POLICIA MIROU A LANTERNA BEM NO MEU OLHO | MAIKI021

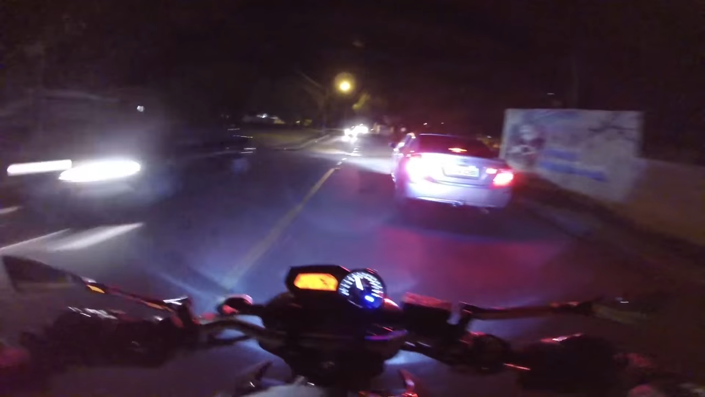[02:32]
Só essa moto, tio. O motor tá aí. 73 graus. Daqui a pouco começa a subir mal um pouco, não sei. Não tô acostumado, eu não andei com essa moto no inverno ainda, velho. Ela desde o final de novembro. Tomara que. Opa, subi aqui. Tomara que no inverno ela esquente menos.
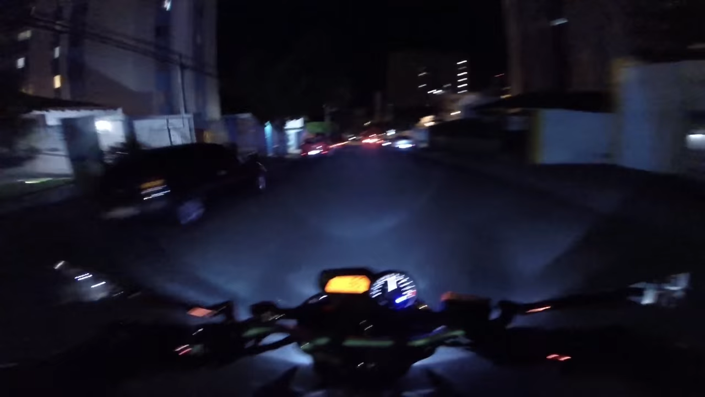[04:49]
Deus do comando, hein? Quem me viu mentiu, quem ouviu a verdade. Subiu um pouco a temperatura, tá 82. O bagulho não vai subir, mano, hein? Que mal, que da hora. Da hora, né, velho? hotel.